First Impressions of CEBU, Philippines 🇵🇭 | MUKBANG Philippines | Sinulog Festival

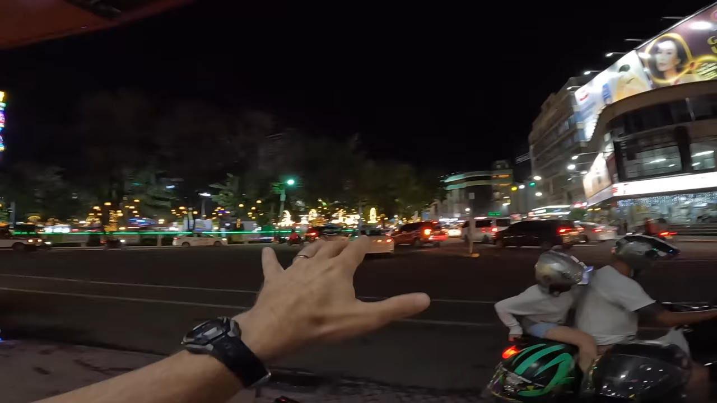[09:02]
Christmas lights. I think we should do a loop. Okay.